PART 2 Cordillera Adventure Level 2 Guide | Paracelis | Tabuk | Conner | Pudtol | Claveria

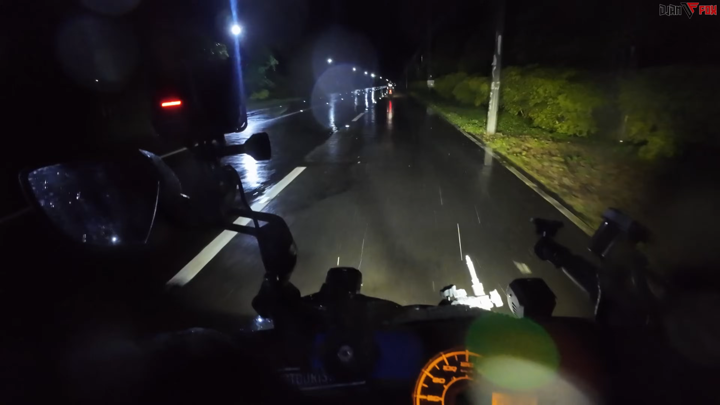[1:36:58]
Diretso biyahe tayo. Woohoo! Buti naman maliwanag dito sa dinadaanan namin.
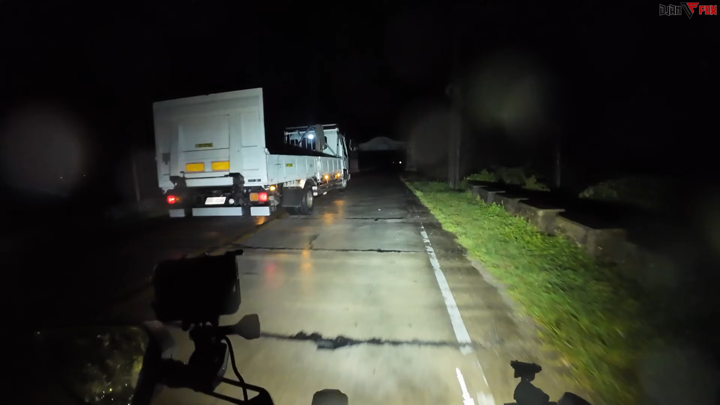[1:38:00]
Ito na nga, Claveria. Welcome arch. Oh. Kaso ang dilim. Liwanag ko lang yung magpapalinaw eh. Oh. Teka lang, tabi tayo dito.
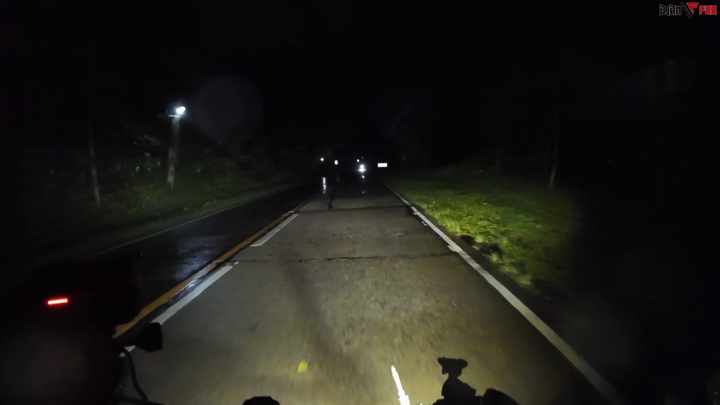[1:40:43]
Ito, marami na ditong kabahayan na mismong dinadaan na namin. Uy, ano yung paniki ah? Oh, roadwork. Saan? Nasaan ang roadwork? Meron ba talaga? O dati pa yung sign niya yun? Ito, meron nga ginagawa. Kalsada. Tubigan man sa kanan. Okay. Kalanasan.
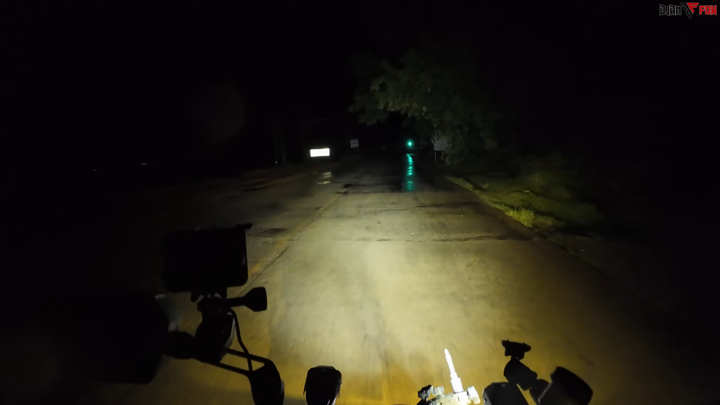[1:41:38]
Hello, bro. Oo. Ayun na yung signage na, no? Papuntang kalanasan, yung next ano natin.
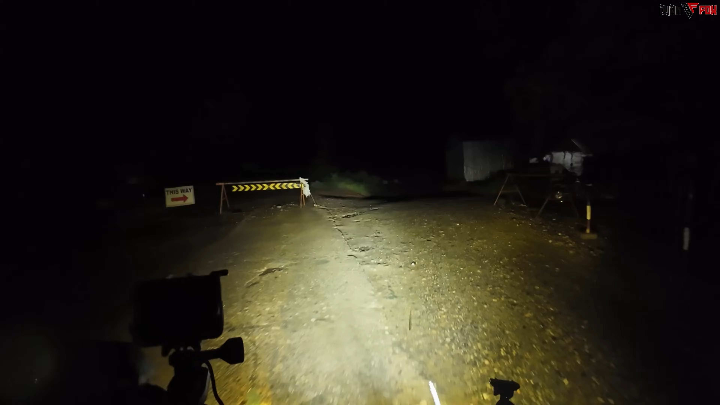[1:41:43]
O, wala na talaga, lobat ka na talaga. Road closed. Ano ba to?
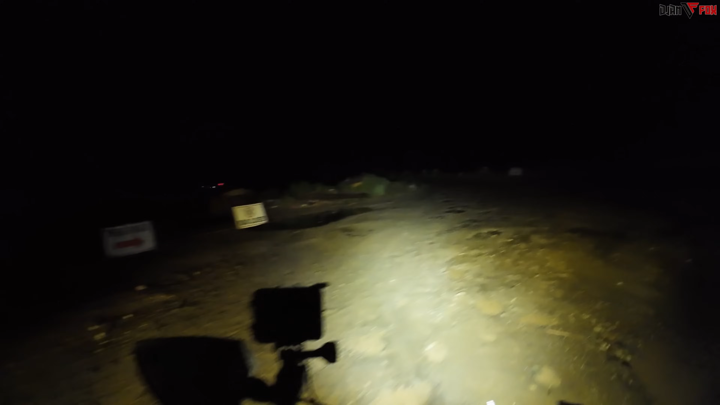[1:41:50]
Oh, ginagawa yata ang tulay. Aray ko.
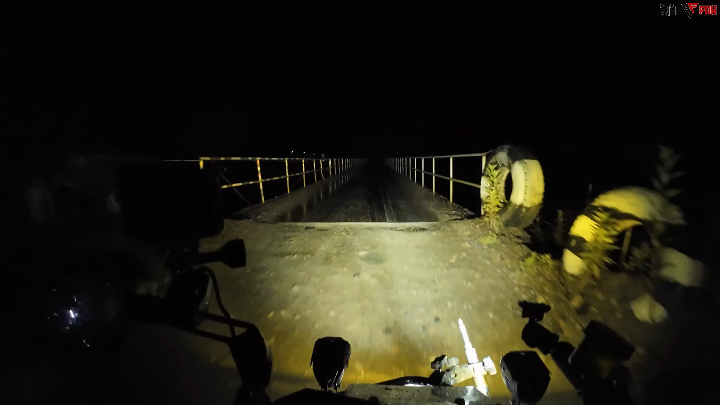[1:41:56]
Tama ba ba yung daan namin? Parang tama ba? Pag dinaretso namin to, papagudpod. Parang tagal na natin itong ginagawa eh. North Loop tsaka Philippine Loop, dinaanan pa rin namin to eh. Di pa rin tapos.
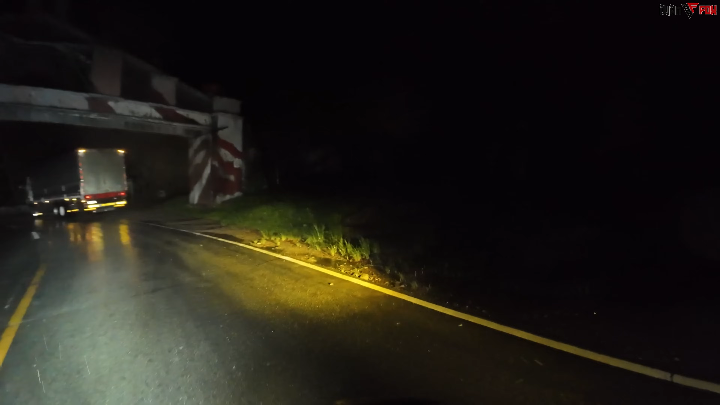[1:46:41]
Kung di ako nagkakamali, eh, papasok na kami ng Patapat. Taka, tingnan ko yung nakalagay dito. Abulog Cagayan. Tignan lang, baka kung ano makita ko dyan. Diyan ko sumpat. Ito may arko yun. Alam ko, Patapat na to eh. Eh, alam ko ano, pagudpud na to pagka narating niya mismong arko na yan dito. Uy, teka lang.
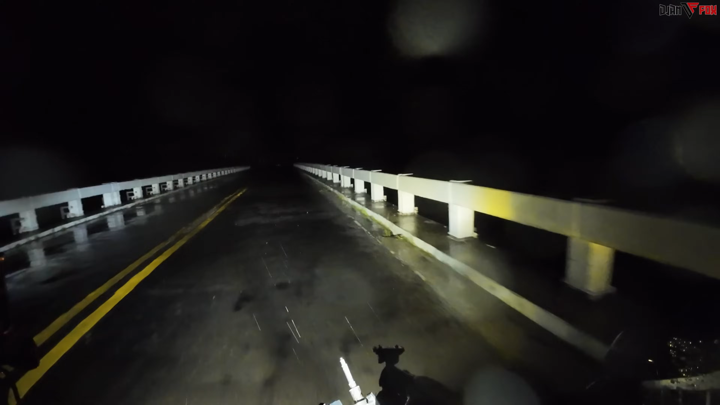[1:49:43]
Tulay. Anong lugar na ito? Saan sa pagudpud na kami? Baka biglang marating na namin mismo yung arko ng pagudpud ah. Nalagpasan na talaga namin yung mismong patapat bridge.